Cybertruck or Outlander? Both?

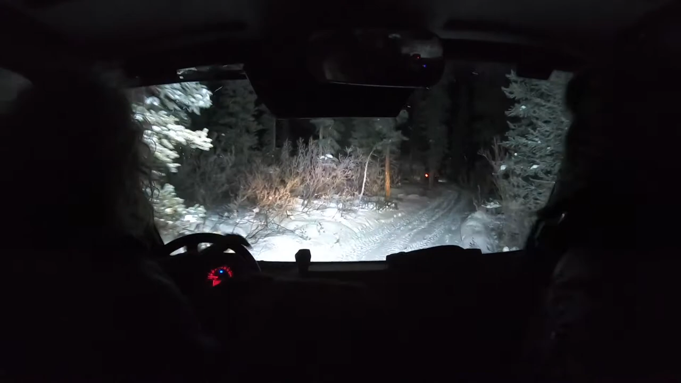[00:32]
It's pretty cool, but it looks low, isn't it? Uh-uh. Have you finished this before? Yeah, I do. Yeah, we have one. But have you been through the night light and this one? No. Yes, I have. Remember, okay, now through your, you're going to want to go a little faster. Well, I'm going to have to put it in high then. Because you're going to go, uh... Jesus Christ, he's so thick. Holy shit. Holy shit.
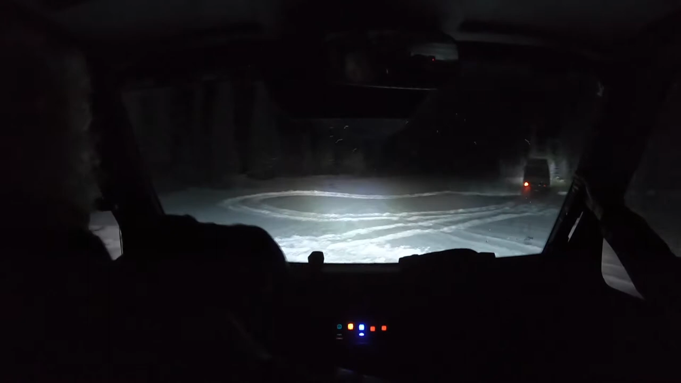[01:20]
Just try and stay in the middle of the runway. You're going to have to follow in the middle. I know, but you don't have to follow in like that. Just stay in the middle of the runway. Just stay. There's a rock and forth here. It's not a stop. Yeah. Yeah, stay here where it's the bottom. Just stay. Yeah, go follow now. We can turn towards it because it's right on the runway. Let's see.
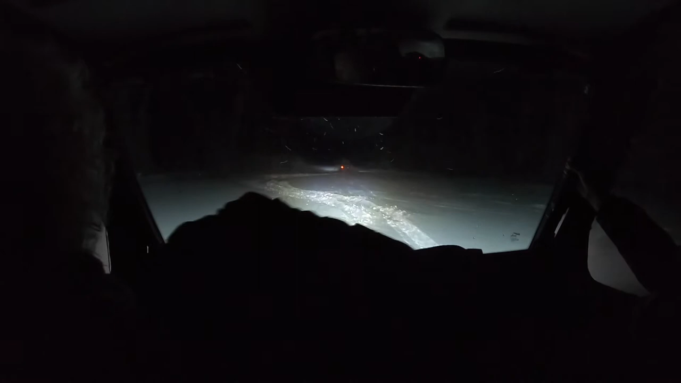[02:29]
We're going to have to otherwise. Yeah, you have to go down. Yeah. Well, if you don't go down the driveway, you're going to have to go through the roof. Yeah. Either way, you're going to go through the big snow. Either way is thick, huh? Yeah. It's deep, deep snow. Oh my God, look at this. Deep, deep snow. Look at it. There's some crazy things. That's pretty good.